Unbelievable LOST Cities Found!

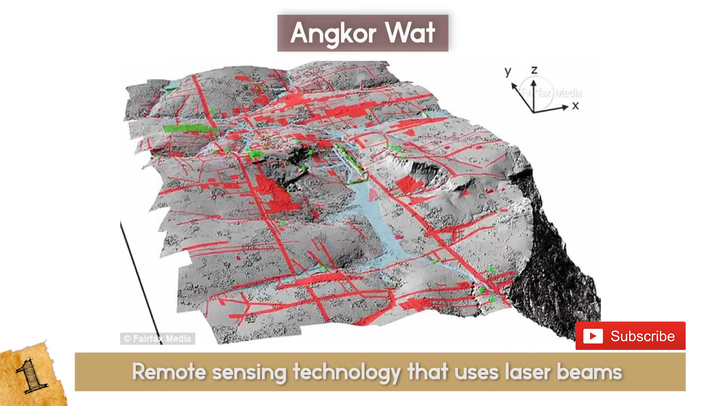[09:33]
They had discovered even more temples, highways, and waterways spreading across the jungle landscape.